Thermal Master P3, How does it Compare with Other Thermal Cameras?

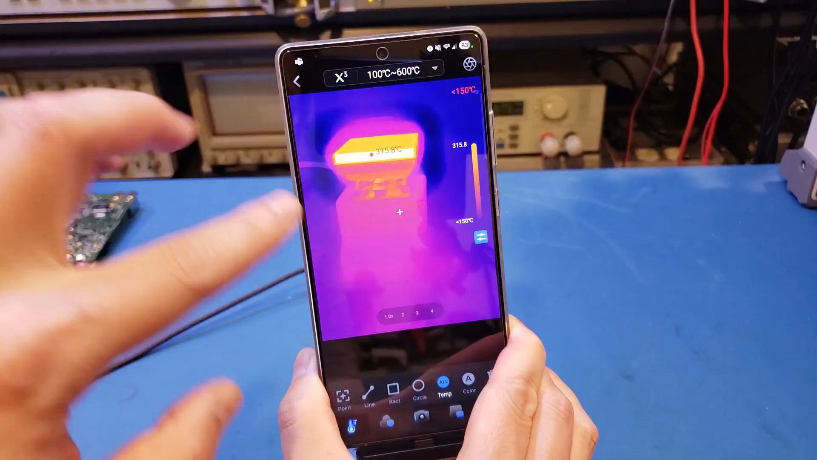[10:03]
Of course, the temperature is a little bit off, because we're actually not looking directly at hot plate itself. But you get an idea.
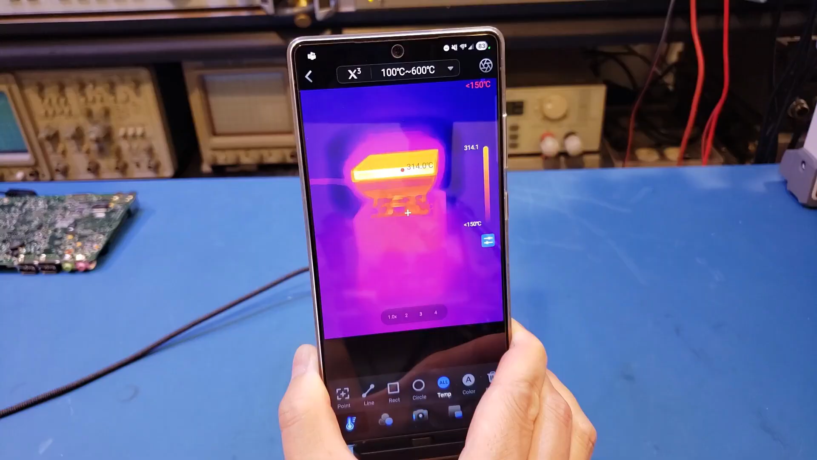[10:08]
Now, I think we should compare the P3 to some of the other thermal cameras I have mentioned before.
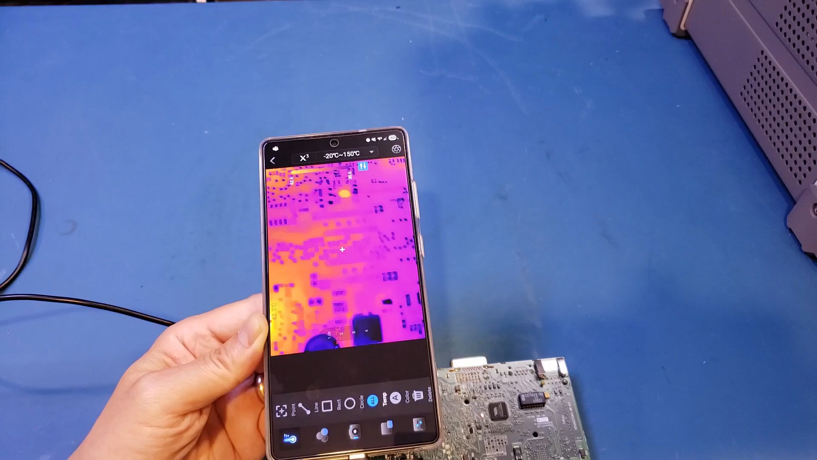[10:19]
And before I do that, let me actually show you the board with this P3.
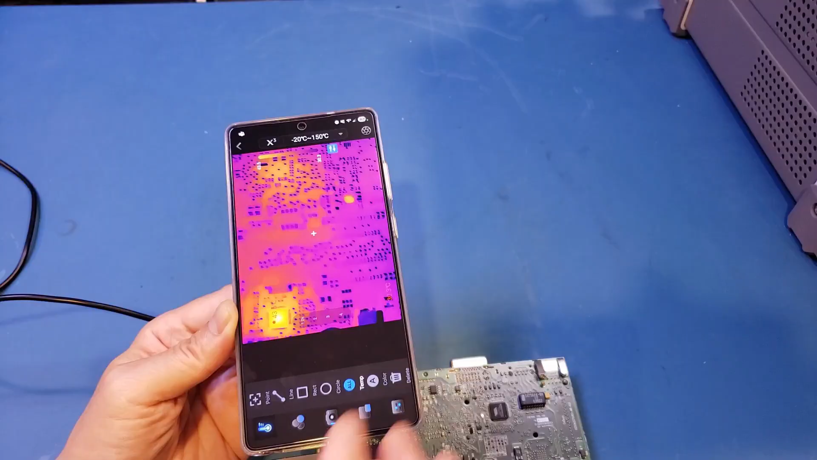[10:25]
And this is a live view. You can see that at roughly about 10 centimeters from the board.
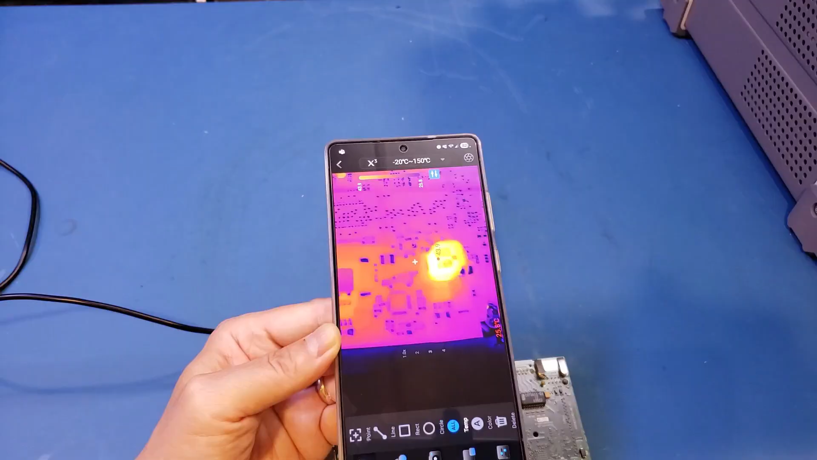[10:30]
Here is what you can see. Of course, the macro lens is adjustable, and it can actually go much closer.
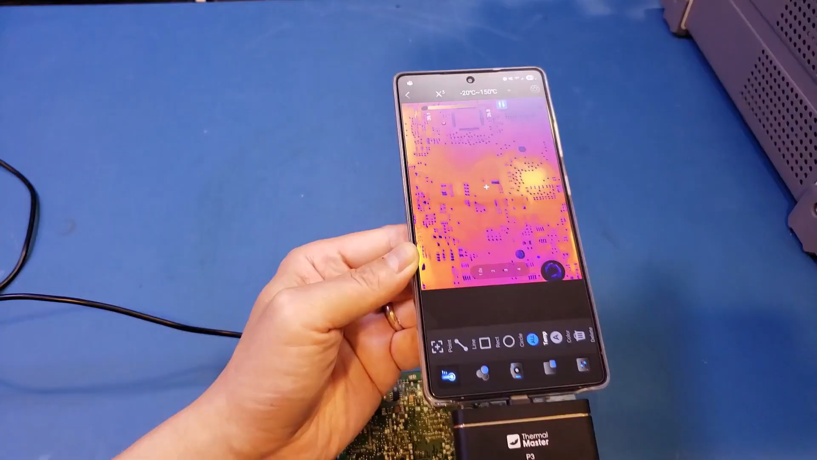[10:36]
But this is the distance I wanted to show you.
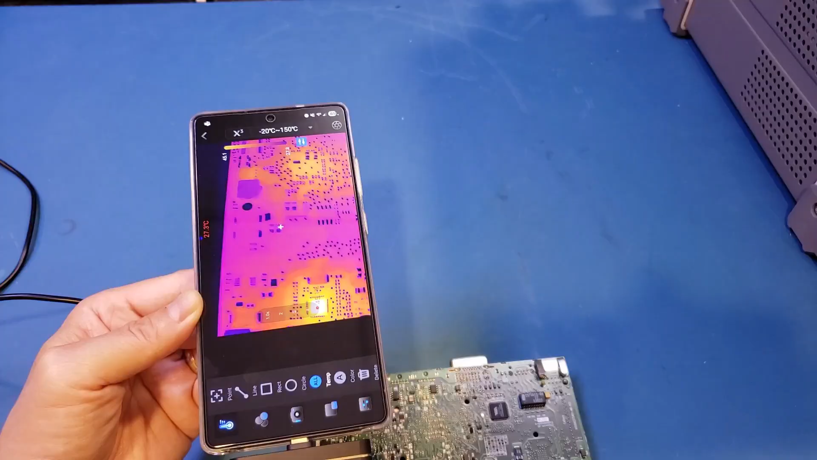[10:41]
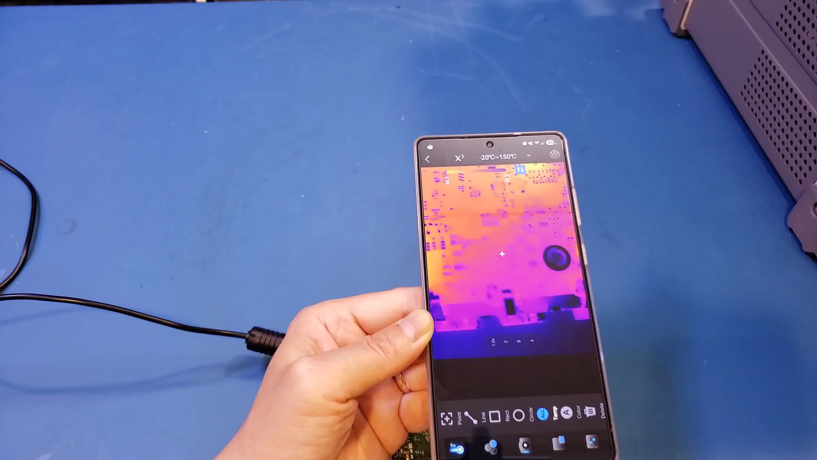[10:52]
And here is the view from the top down. Of course, the top down does not have a macro lens, so I cannot go any closer.
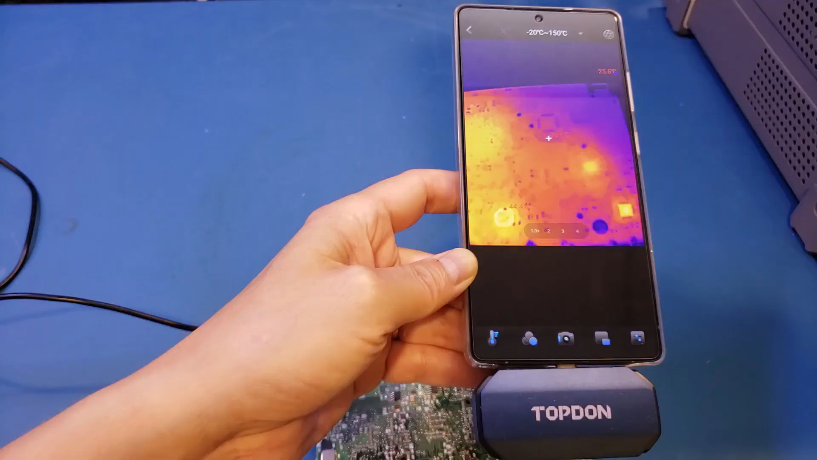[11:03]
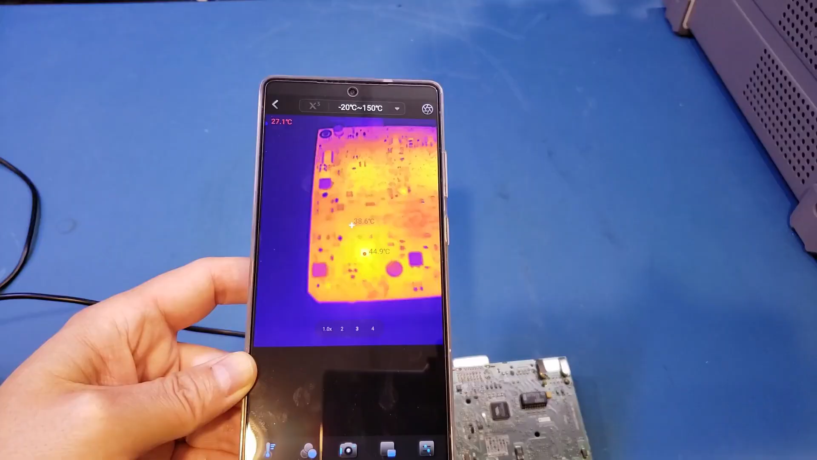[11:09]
And here is the P2 with the macro lens on. Let's take a look here. In order to do the comparison, I need to make sure the conditions are controlled very carefully, so that we're comparing apples to apples.
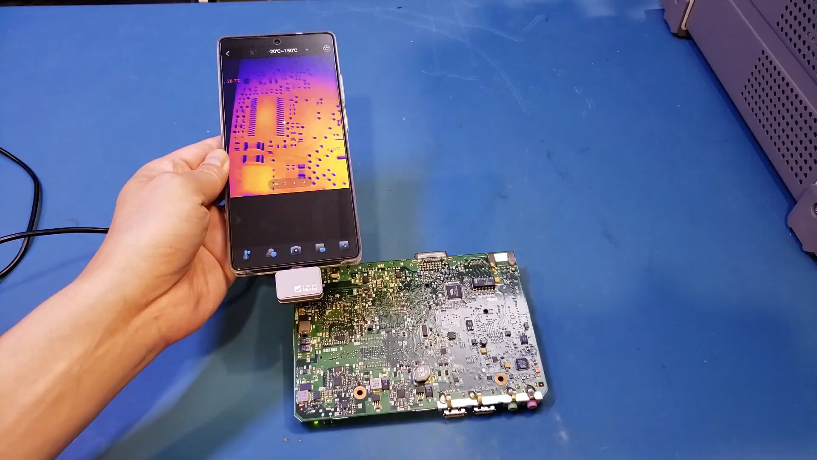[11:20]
Anyway, I used different thermal cameras and took the pictures of this single board computer,
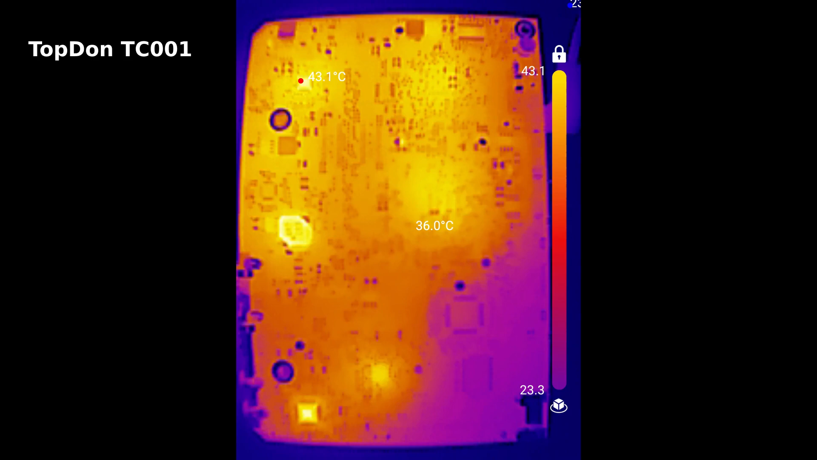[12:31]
And this next picture you're looking at here is taken with top down. Because it does not have adjustable focus, the image quality is obviously not as good as the P3. But it is still quite good for a fixed focus thermal camera. Here I have a picture taken from the P2. This picture is with X3 toggled off. You can see that the image quality is actually slightly worse than what's captured by top down. Now with the X3 enabled, the picture is actually looking worse on the P2 than without the X3.
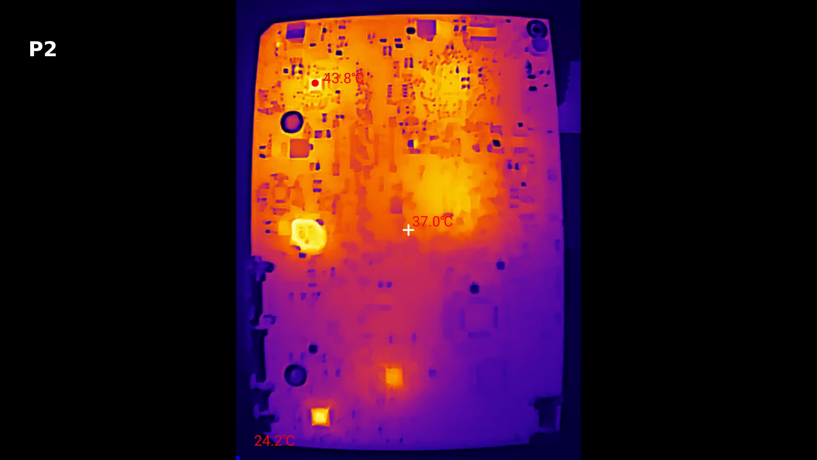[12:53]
The only true contender here, in my opinion, is the InfiRay Xtherm 2. You can see that the thermal image captured here is actually pretty good. The main issue though I have with the Xtherm 2 is their software. For whatever reason, you can't get the software directly from Google Play Store, and the software can only be installed via the APK package. And that definitely raises some eyebrows. Now let's take a look at some of the close-up pictures.
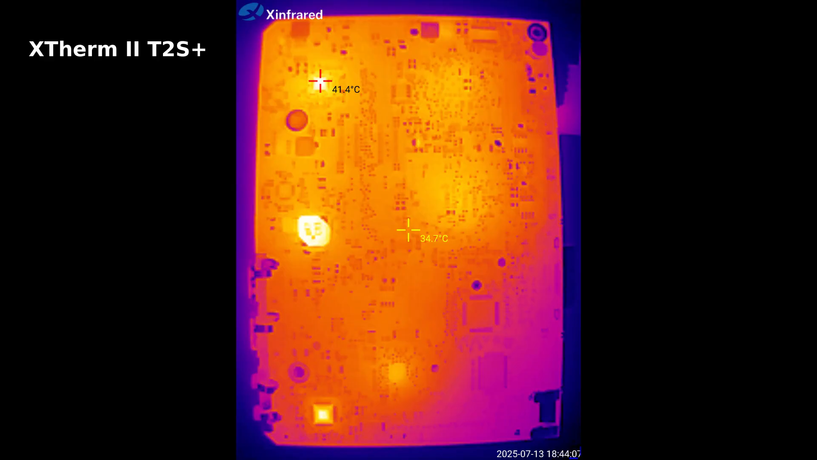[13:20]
On screen: spot 34.7°C
And for this comparison, I can't use the top-down thermal camera as it does not have a macro lens. So I'll compare it with the other two thermal cameras. This is the thermal image of the inductor on the PCB as you saw earlier. It's taken with the P3 with the macro lens adjusted to the closest range possible. The X3 mode is also enabled. You can see the quality of the capture thermal image is excellent.
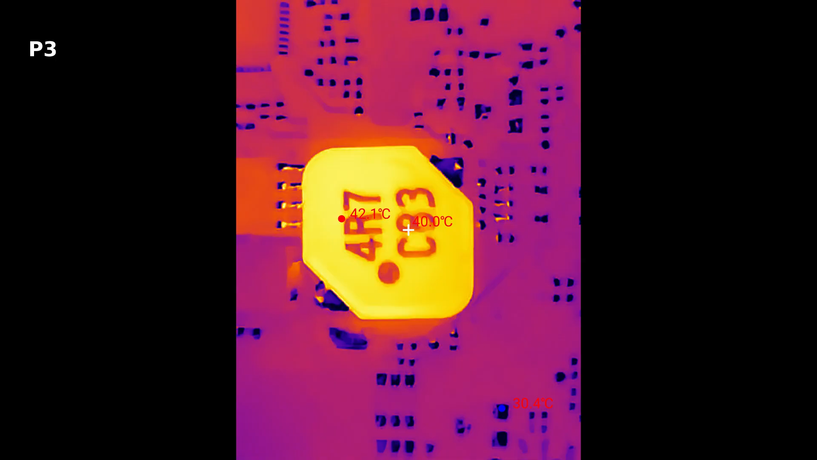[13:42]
On screen: spot 40.0°C, max 42.1°C
Here's the same inductor taken with the P2. Now the picture quality is pretty good as well. The main limitation of the P2 is that the focus of the macro lens is fixed.
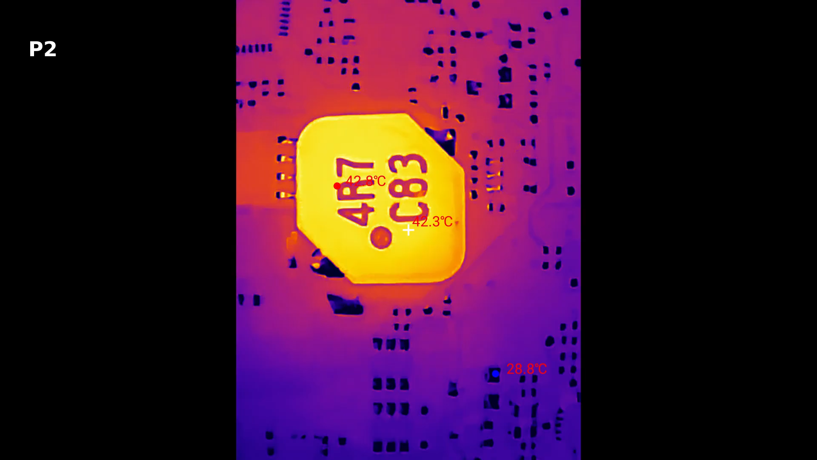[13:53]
Here is the same subject taken with the Xtherm T2S+. The thermal image quality is pretty good as well. Now with the Xtherm, it actually has greater zoom capability. And here you can see I took a picture of the same inductor with even higher magnification.
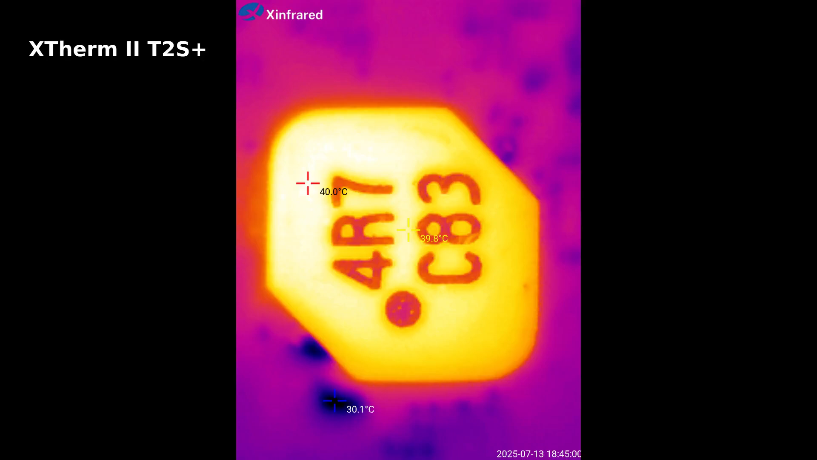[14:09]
And here I will show you a few more pictures taken by different thermal cameras of the same components on the PCB one by one.